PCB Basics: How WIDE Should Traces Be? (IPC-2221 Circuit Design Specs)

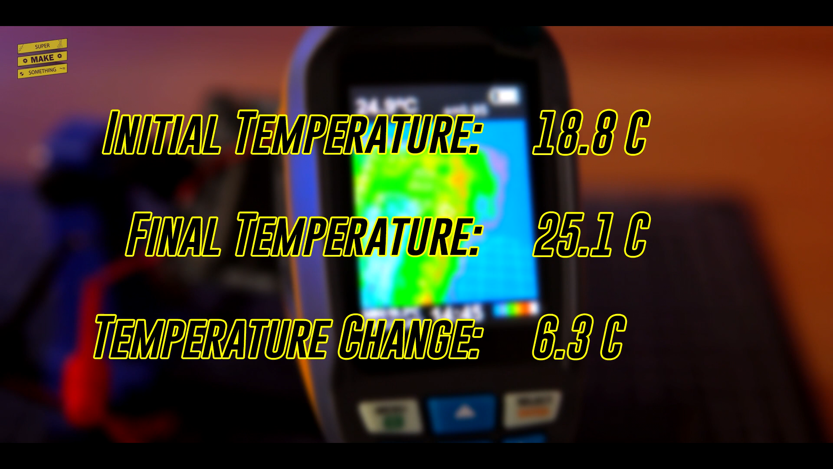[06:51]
So what exactly does this result mean? Overall, the measured temperature rise in the trace was less than the temperature rise predicted by the equations derived from the IPC-2221 design curves.
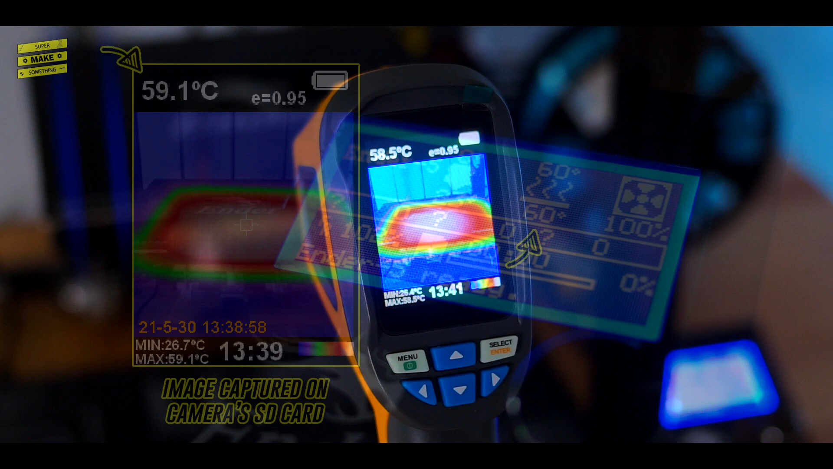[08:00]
During these tests, I found that there was about a 0.8 degree difference between the value reported by the camera and the printer,
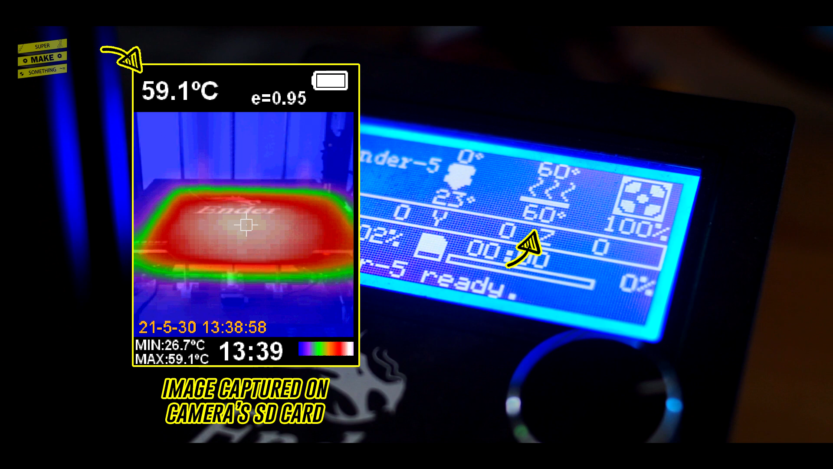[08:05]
On screen: spot 59.1°C, max 59.1°C, min 26.7°C
which is in line with the plus or minus 2% or plus or minus 2 degree Celsius temperature measurement accuracy of the camera.
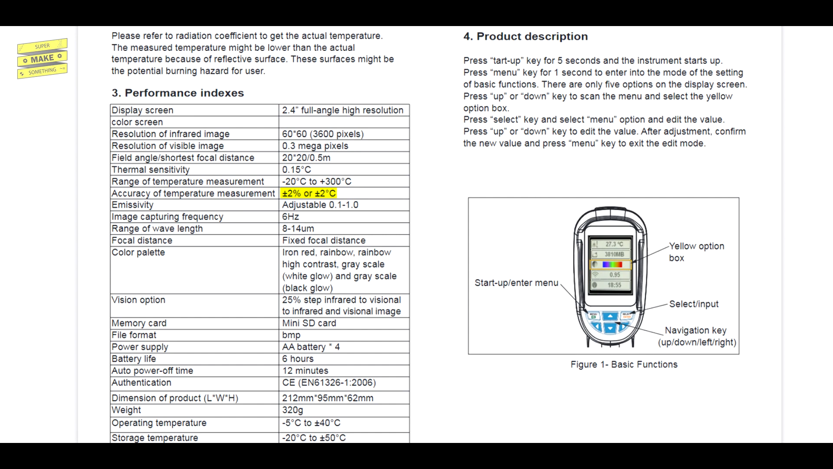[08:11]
The value reported by the printer is likely also not perfect,
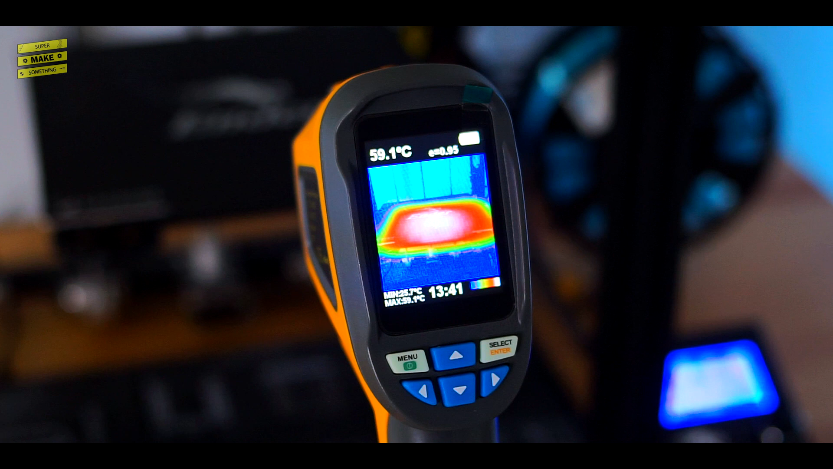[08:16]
On screen: spot 59.1°C
but this could leave only around 0.8 degrees of unaccounted for temperature from things like uncharacterized convective cooling effects,